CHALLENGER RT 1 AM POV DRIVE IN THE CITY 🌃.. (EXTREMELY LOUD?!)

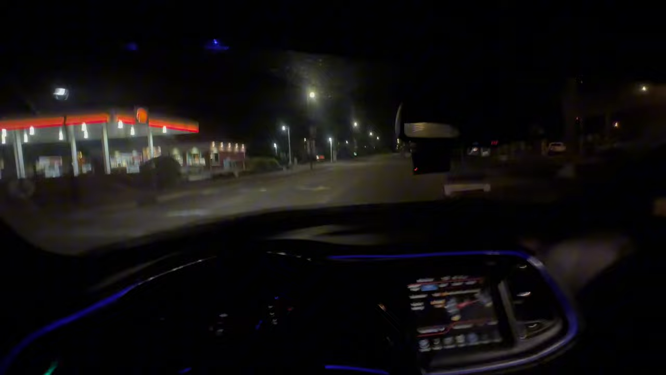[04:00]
That shit was not smooth. That shit felt rough as fuck. Y'all remember this, what that one dude got pulled over, y'all. So we gotta... be careful back here and shit. You know what I'm saying? They do be hiding. I just don't know their spots. You know, I don't be over here for real, for real.
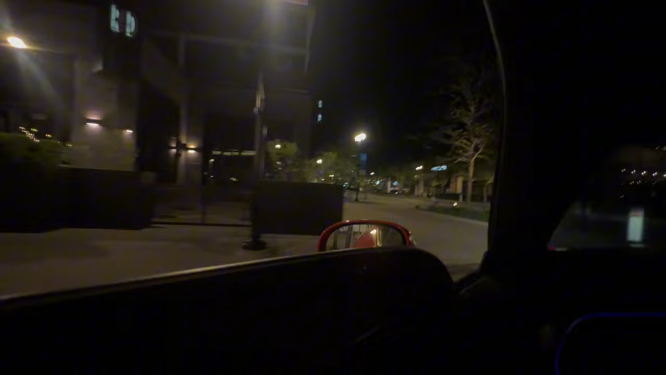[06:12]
Y'all see the lighting in this motherfucker, and then the scenery just looks so great. So, yeah, man.
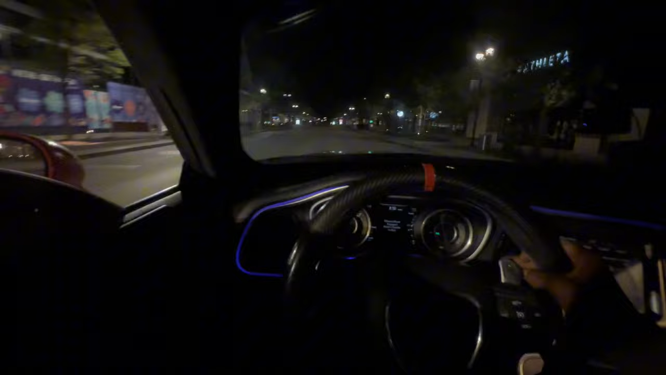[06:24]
Ooh! Y'all heard that 1 a.m. growls can do to you and shit. You don't got nobody around you. Remember, echo. Hold on, let's do it again, y'all.
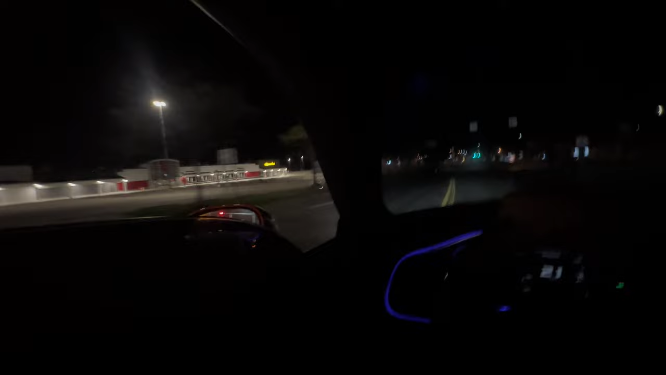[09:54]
I'm trying to tell y'all, literally, like, not even the parking lot, plazas and shit really got cars, and I'm like, 1:30, you know what I'm saying?
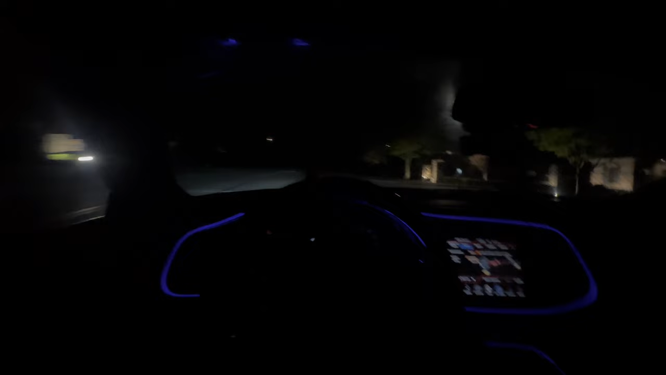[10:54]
Hopefully y'all can see. Let me cut on my fog lights.